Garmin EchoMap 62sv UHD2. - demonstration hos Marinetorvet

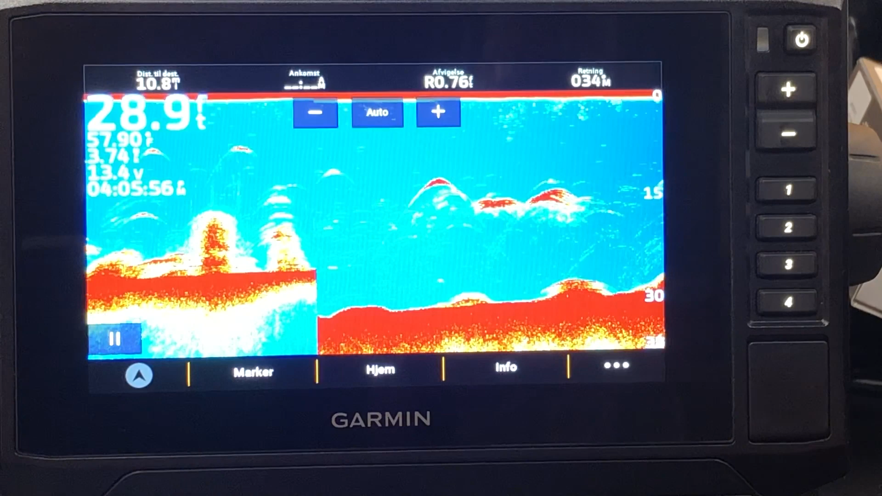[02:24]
Man har vandsål med fisk, hvor man kan se fisk som halbuer her.
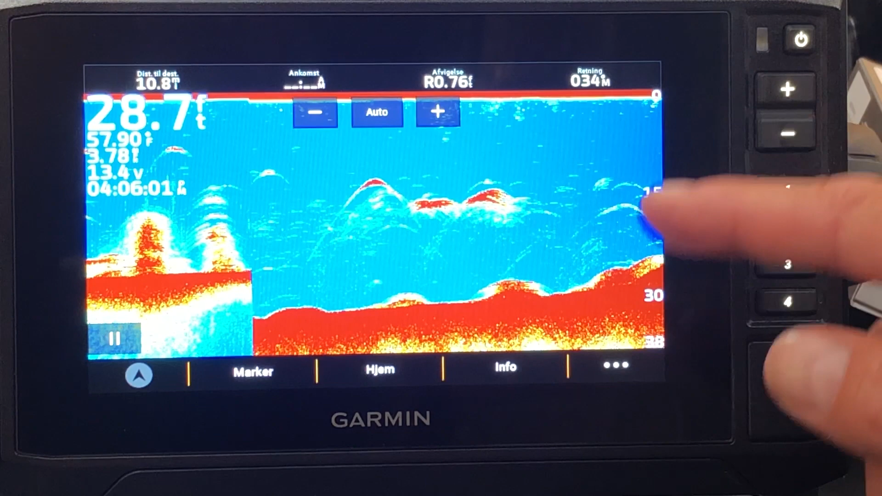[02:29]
Man har en Clearview-visning,
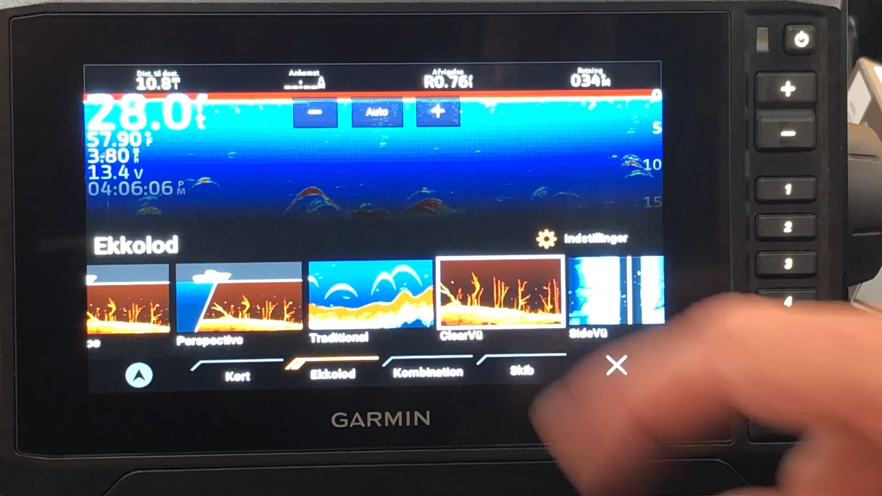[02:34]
der er også en 2D-visning, men med en højere frekvens.
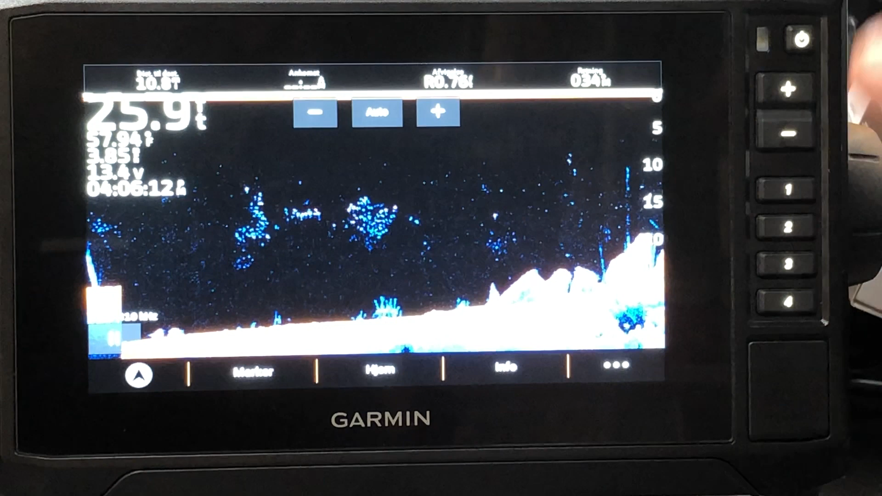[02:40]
Man kan bruge det ligesom til at skille det og se, hvad det er fisk, og hvad er alt muligt skidt og møge i vandet. Endelig har man så i almindelige heksførstuser GT54 f.eks.
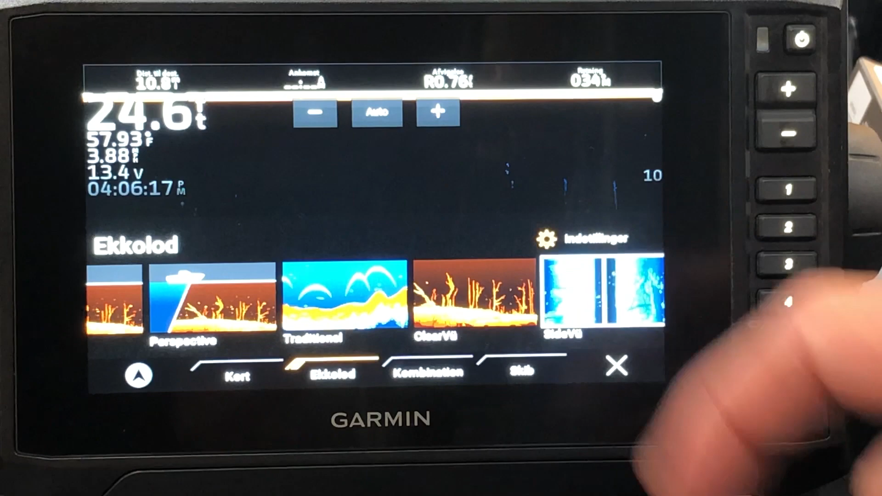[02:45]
en sideview-visning, hvis man skal ud og finde et brag.
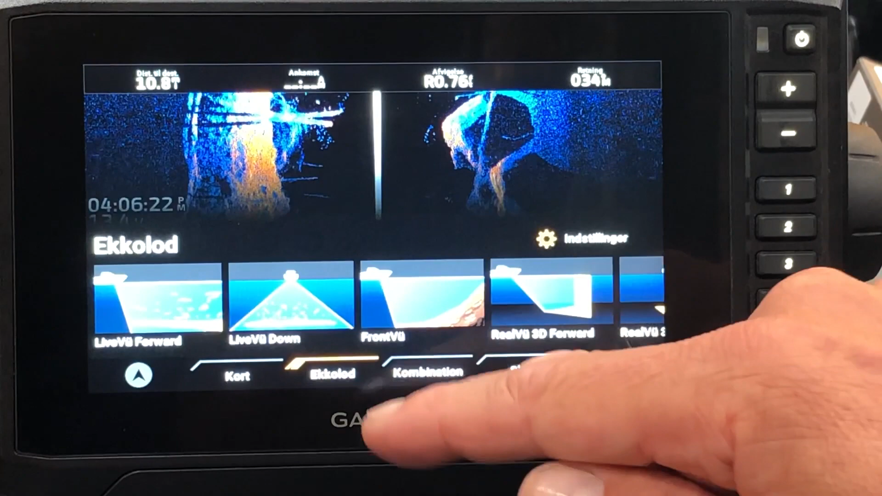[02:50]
De øvrige ekolodsvisninger, som vises her i vores demo-omsætning, det kræver tilslutning af specielt ekolodsducer og Panoptix f.eks.
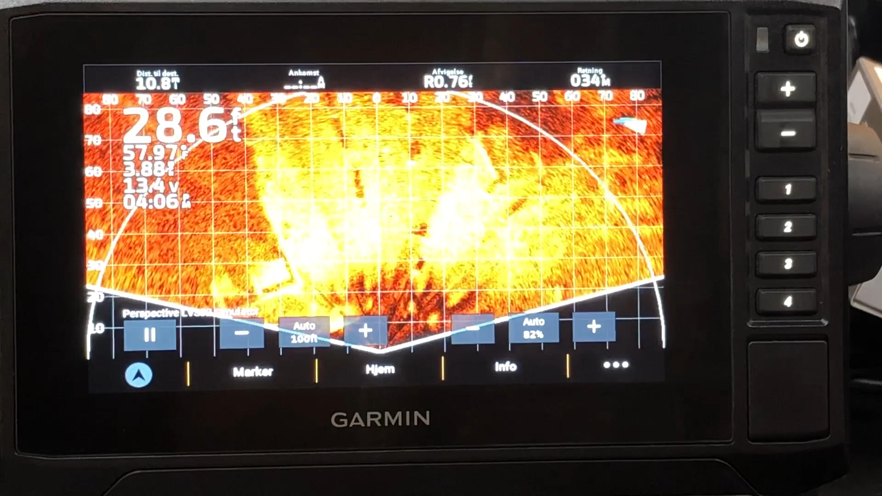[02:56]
On screen: depth 28.6 ft
Vi har her mulighed for kombinationsvisninger, det vil sige, hvor man deler skærmbilledet op mellem flere forskellige visninger.
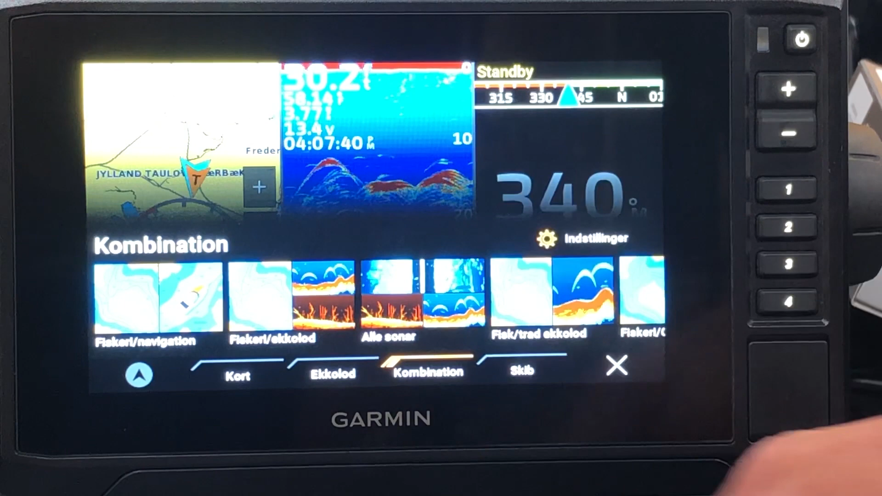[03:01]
Der ligger et antal prædefinerede visninger her, f.eks.
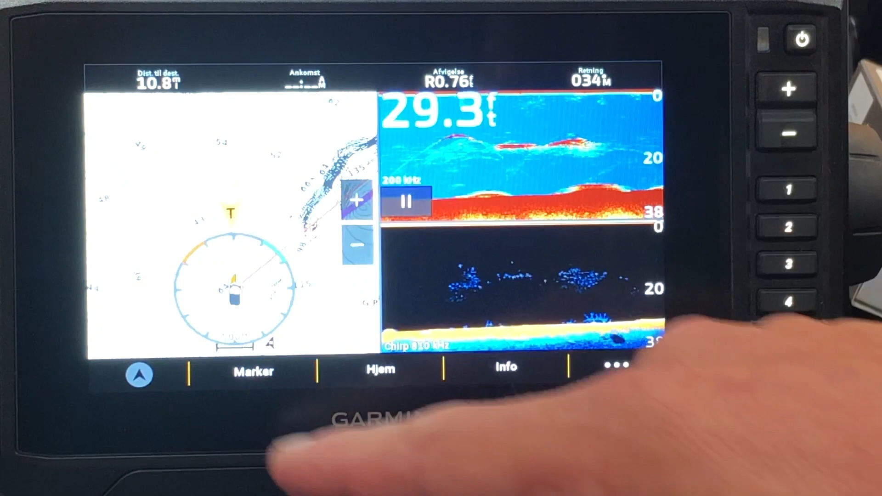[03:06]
med søgekort, ekolod, Clearview. Men man kan selv også fuldstændig gå ind og signe sine visninger, hvordan man vil have dem.
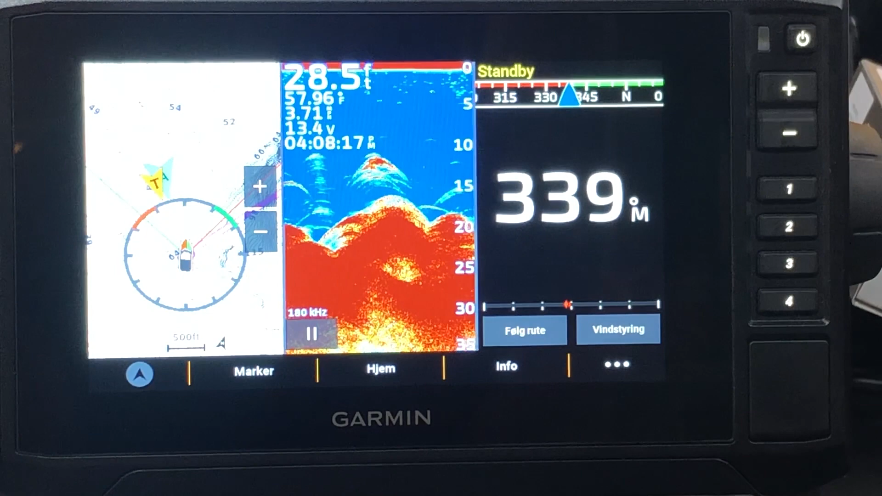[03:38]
On screen: water 57.96°F
De øvrige visninger herinde er lidt specielle. Dem vil jeg ikke gå i dybden med.
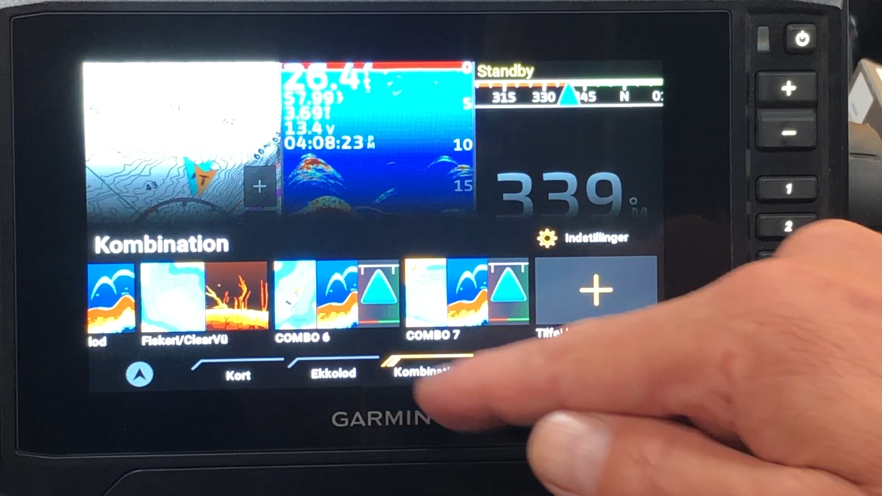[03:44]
Det er motordata, det er vinddata, det er autopilotvisninger og lignende.
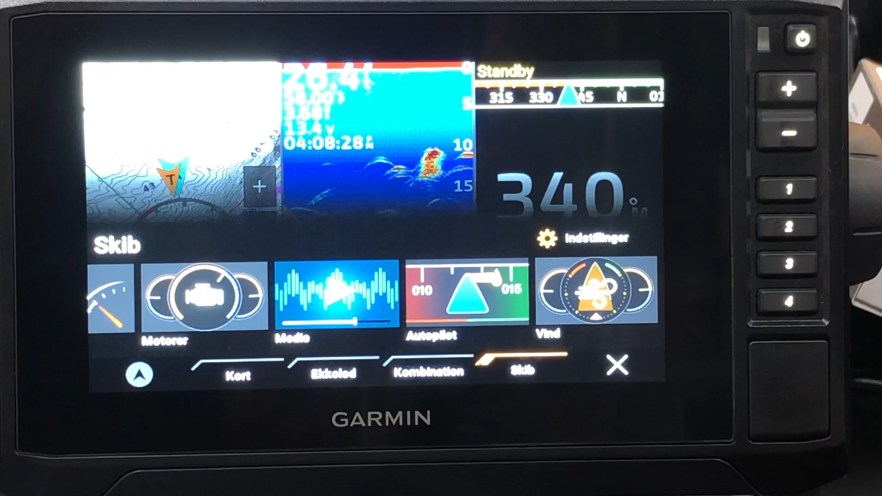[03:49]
Det kommer an på, hvilken båd man har, og hvordan det er sat op. Her til sidst skal vi se lidt på transducer og søkort. Det er en GT54 hækmonteret transducer.